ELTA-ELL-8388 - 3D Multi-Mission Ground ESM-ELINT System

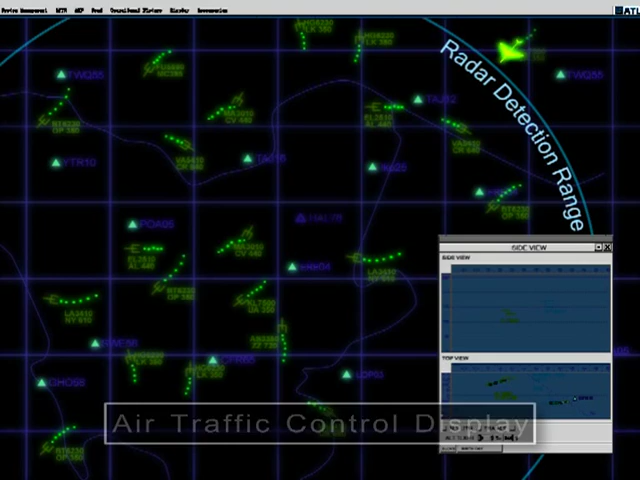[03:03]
The ATC targets a track brought in by the passive ESM system,
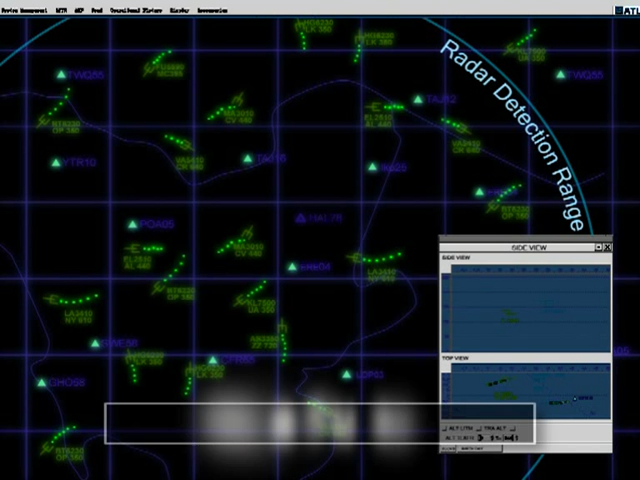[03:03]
and data fusion creates an integrated picture.
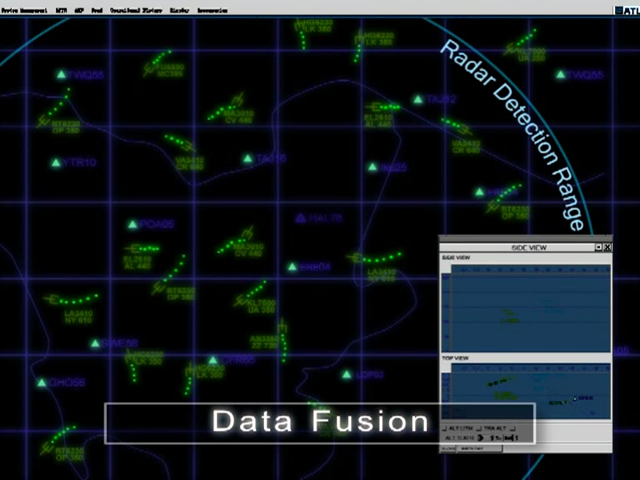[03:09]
Suddenly, a new unidentified target is detected and does not respond to IFF interrogation.
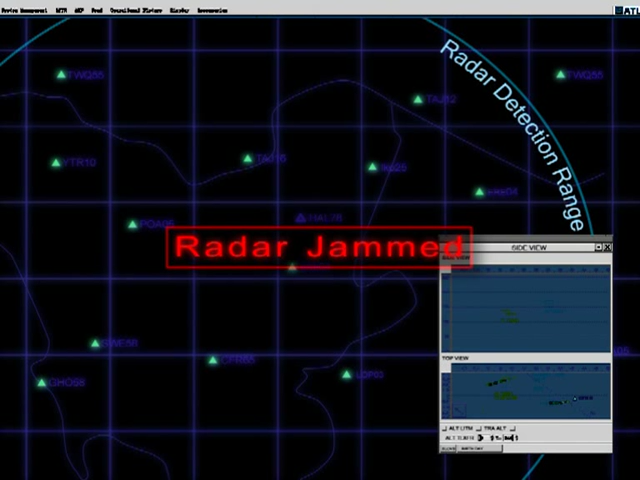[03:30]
In case the air control radars are jammed, the passive ESM backup is integrated automatically, generates the air situation picture, and detects the jamming source in the area of a neighboring country.